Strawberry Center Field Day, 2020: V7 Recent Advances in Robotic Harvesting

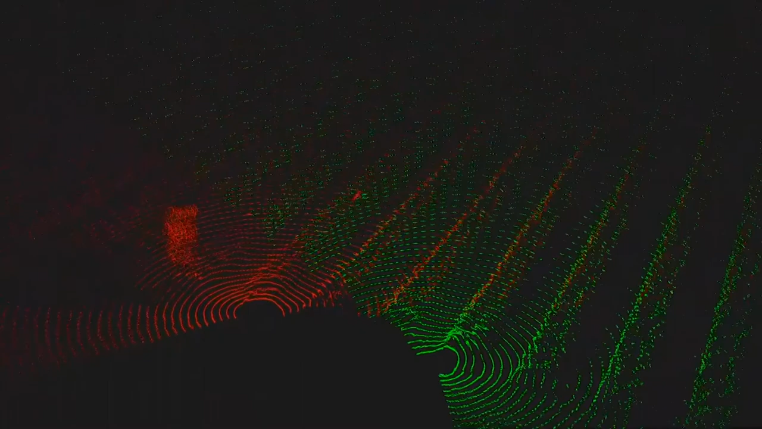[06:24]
With our harvester-mounted lidar system, we now have 360-degree, three-dimensional data of the fields, plants and all objects below and surrounding the harvester. This allows for more precise navigation down rows of strawberries and provides 3D view to the harvester so that it does not collide with growing rows, people and other obstructions that are in the harvester's path.